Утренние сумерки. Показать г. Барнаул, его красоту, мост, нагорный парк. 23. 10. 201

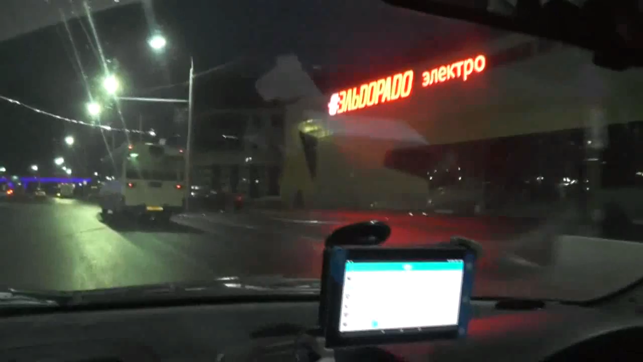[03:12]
Здания. И вот по количеству промышленных предприятий, которые стали торговыми, это одно из первых мест. А вот впереди нас это мост,